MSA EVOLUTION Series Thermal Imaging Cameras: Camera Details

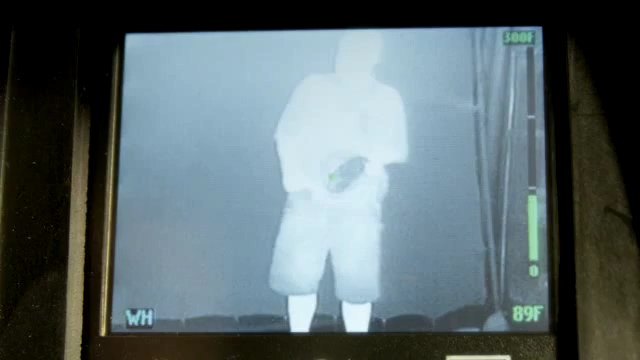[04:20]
So you're going to be able to tell where the outlets are, where the studs are on a wall or things like that.
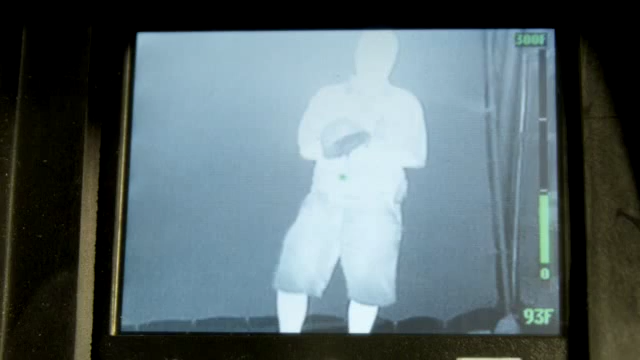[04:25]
On screen: spot 93°F
That's what the color palettes are going to help with. Some of them are going to help you with egress.
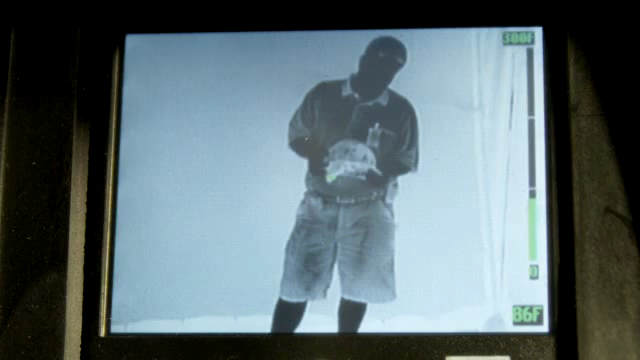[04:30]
Let's say you're trying to find your way out of a building and it's so hot in there that the temperature's kind of made everything one uniform
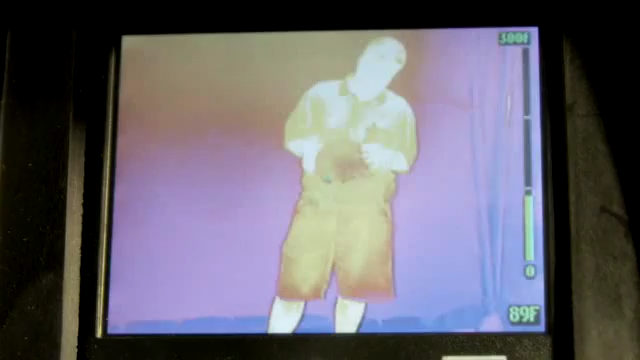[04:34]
color or look the same if you're in a standard black and white grayscale screen.
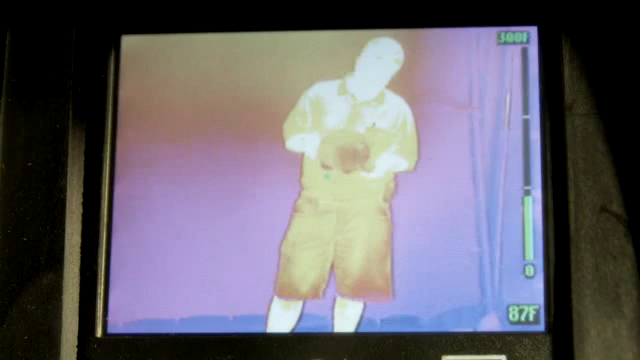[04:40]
You activate the color palettes, you're now going to have colors where you didn't have colors before.
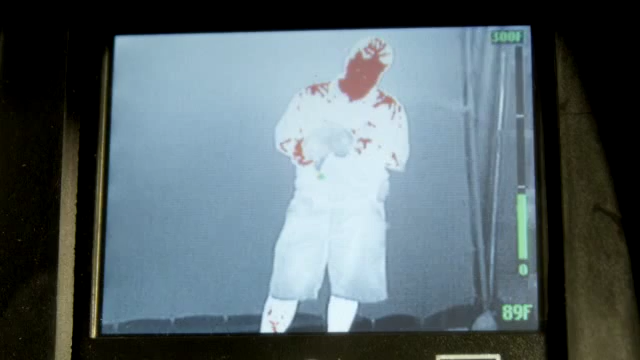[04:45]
On screen: spot 89°F, scale top 300°F
It's going to help you to get out of the building, get you out of harm's way.
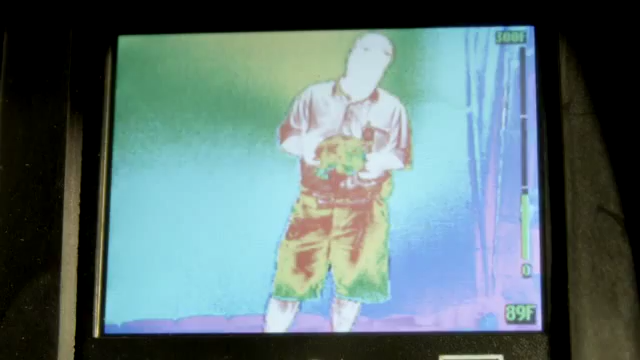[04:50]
So as you can see, we have a full array of cameras and they actually go from a low cost alternative all the way up to a high cost alternative, higher priced alternative with features, bells and whistles.